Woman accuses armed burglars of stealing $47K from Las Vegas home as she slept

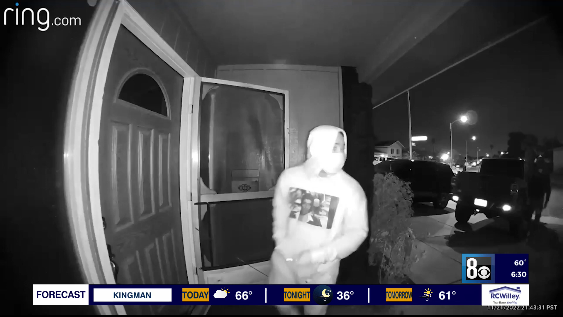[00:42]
Her security camera captured two burglars holding a gun and using a pig to get in. I was up all last night, just sitting in the middle of the bed with my phone and the gun my son gave me.
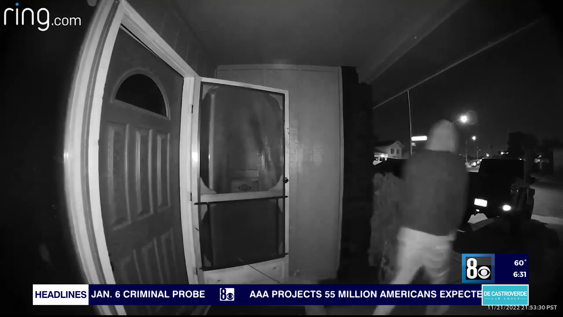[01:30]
And maybe they needed it more than me. Security experts recommend getting a hardwired security camera rather than one connected to Wi-Fi.